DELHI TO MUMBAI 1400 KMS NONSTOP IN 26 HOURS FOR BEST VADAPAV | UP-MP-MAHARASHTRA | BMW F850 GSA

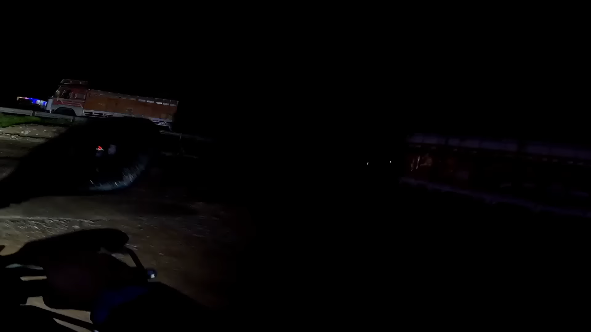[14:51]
ये देखो हल्की हल्की ड्रिजलिंग हो रही है कंटिन्यूस, हमारी राइड में बारिश का प्रकोप ना हो ऐसा हो सकता है।
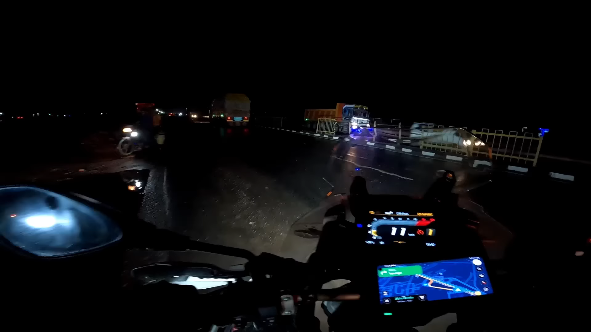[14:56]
देखो पानी गिरने लग गया, कट कट कट कट,
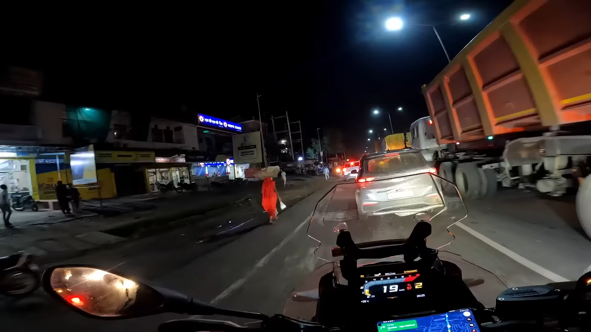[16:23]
HDFC बानमोर ब्रांच, बानमोर नाम की जगह है ये,
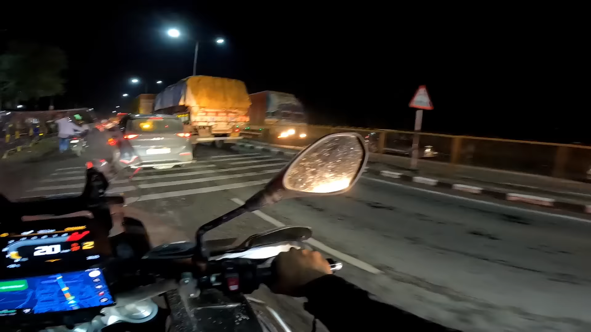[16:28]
आई थिंक कोई कस्बा है, ठीक ठाक बड़ा है।
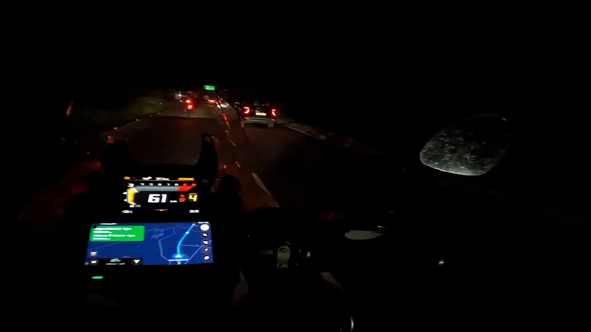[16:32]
लो जी यहाँ से पकड़ लिया अपन ने आगरा मुंबई नेशनल हाईवे जो हमारा मेन था, गुना है 218, ग्वालियर 19
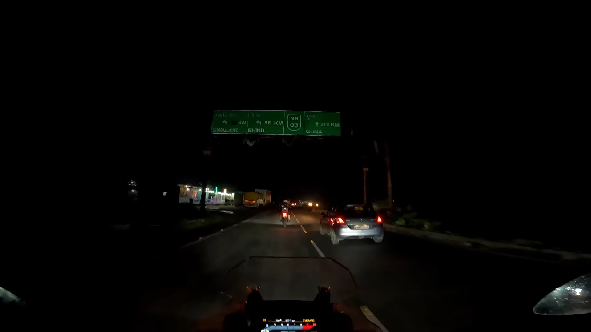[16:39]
और मुंबई यहाँ से है 1094।
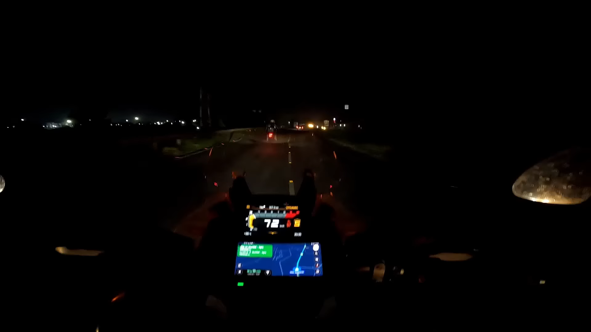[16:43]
काफ़ी देर से हमने ब्रेक तो नहीं लिया है बट हम थोड़ा अभी चलाएंगे यार, रुकेंगे नहीं, जितना रुक जाओ फिर उतना ही स्लो होती जाती है। भाई अभी एक आगे ओला एसन वाले भाई जा रहे हैं, हमने उनको थोड़ा साइड बोलने को दी तो बुरा मान गया भाई,
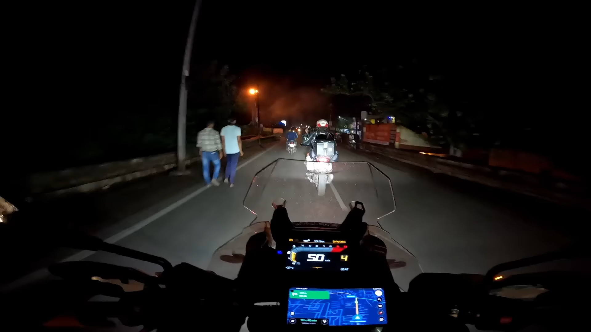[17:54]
और MP में आके यार एक सबसे बड़ी दिक्कत का जो हम सामना कर रहे हैं ना रात में,
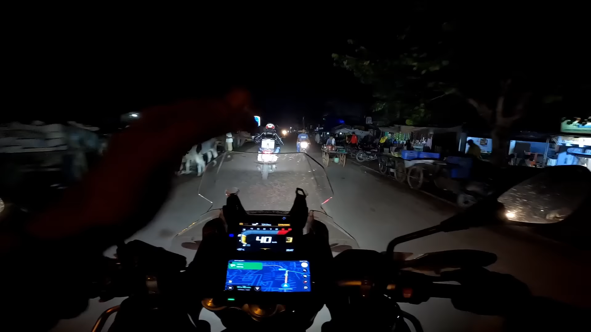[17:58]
वो ये है कि देखो कैटल्स बहुत ज़्यादा हैं रोड पे, पीछे कैमरा बंद था तो आपको दिखा नहीं पाया, बहुत ज़्यादा हर 5 मिनट में कैटल्स आ रहे थे।
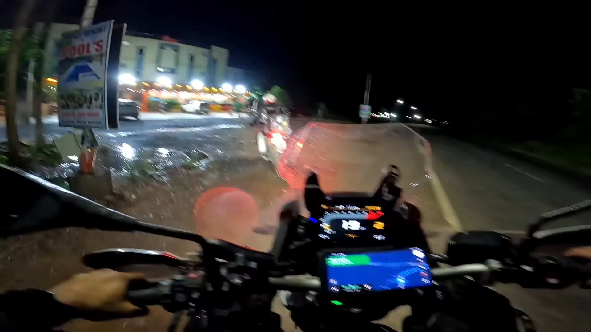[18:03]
चलो भाई 4 घंटे की 3-4 घंटे बाइक राइड करने के बाद हम फाइनली आ गए अपने डिनर पॉइंट पे, प्रिंस मामा होटल।
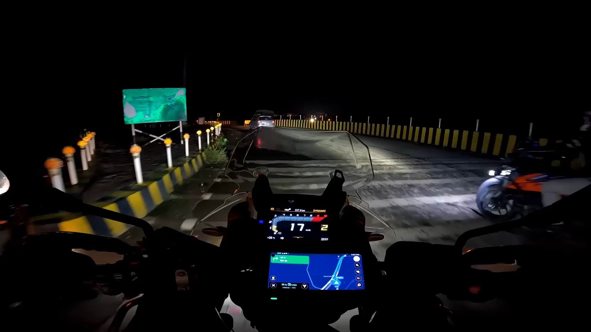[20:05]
तो भाई ओए, अब यहाँ से आ गया आई थिंक हमारा डबल लेन हाईवे, अब आएगा मज़ा।